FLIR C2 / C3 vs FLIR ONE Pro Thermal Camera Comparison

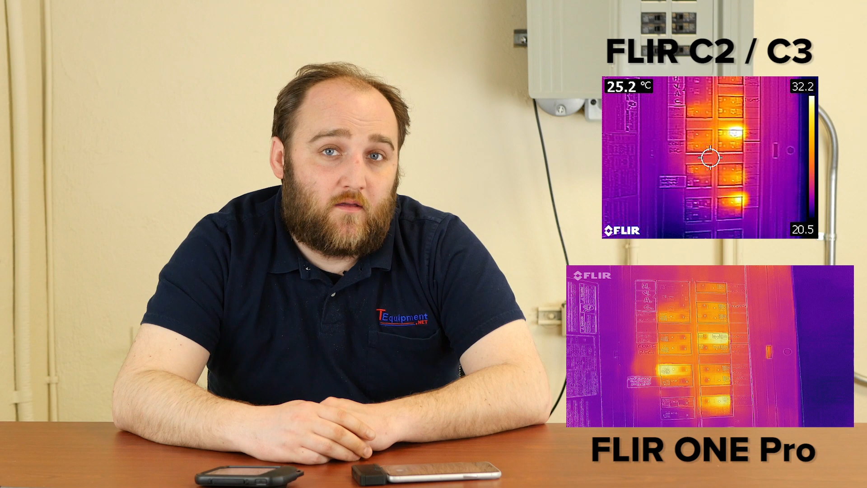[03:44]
On screen: spot 25.2°C
160 by 120 versus 80 by 60 means you're going to have four times as many pixels on target, which results in much sharper images all around. The user interface on the FLIR 1 is also going to be more modern and a little bit better than that of the C2.